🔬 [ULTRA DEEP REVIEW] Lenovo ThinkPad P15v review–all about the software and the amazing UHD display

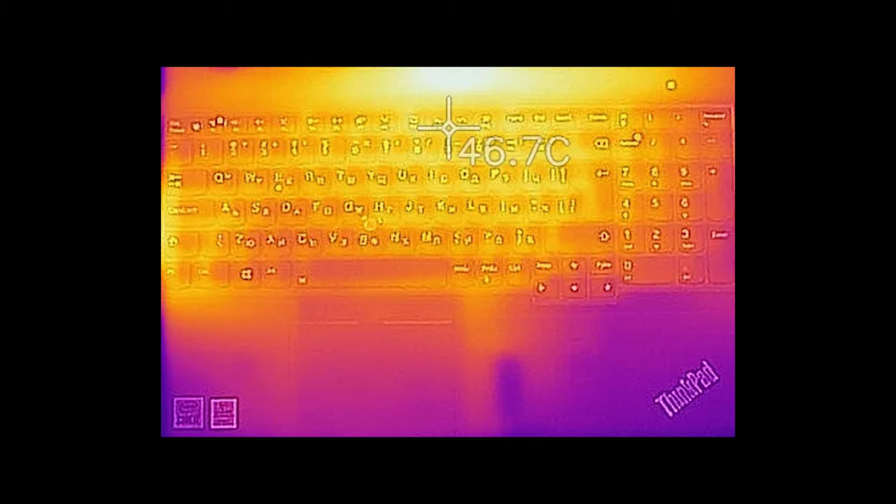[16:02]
On screen: spot 46.7°C
Also, a longer session of image rendering, or playing a game will result in a bit warmer keyboard than what you ideally want. There are certain key points around this notebook, that sets it apart from the rest.